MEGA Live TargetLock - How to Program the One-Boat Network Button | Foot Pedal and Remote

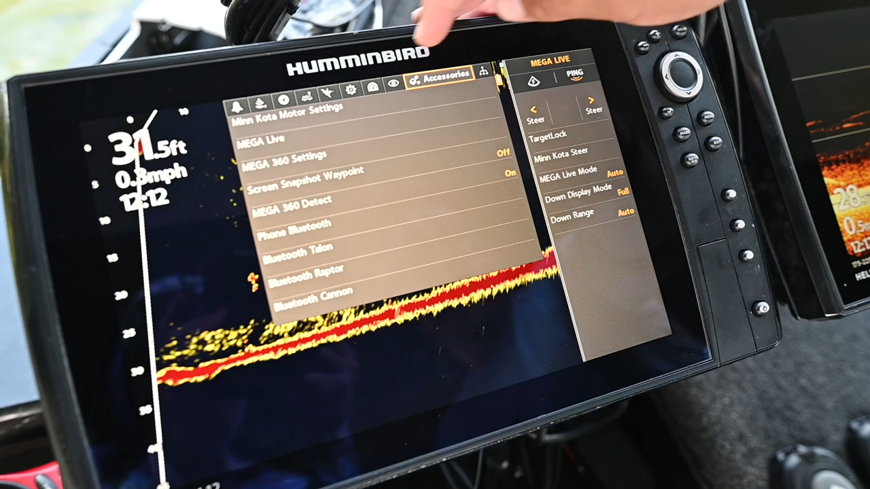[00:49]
go over to the Accessories tab and go down to Megalive and then go down to the Target Lock Foot Pedal, One Boat Network button.
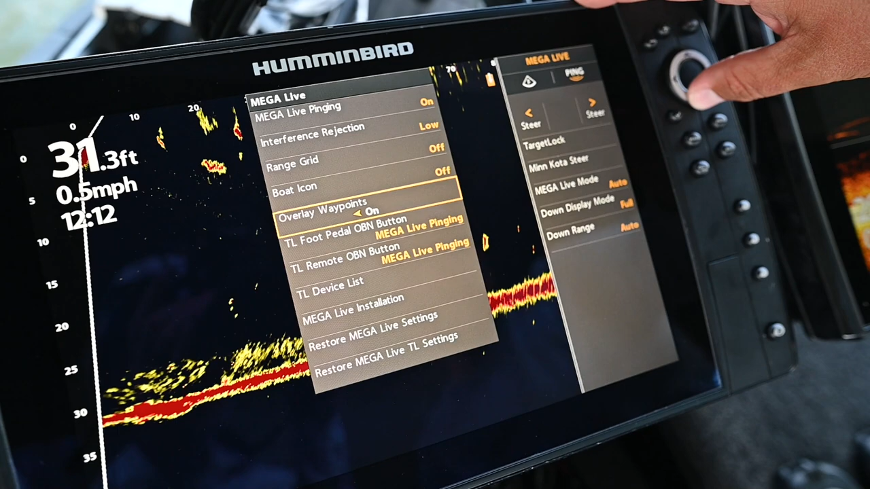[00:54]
On screen: speed 0.5 mph
Where for this example we're going to say it's a Minn Kota Steer.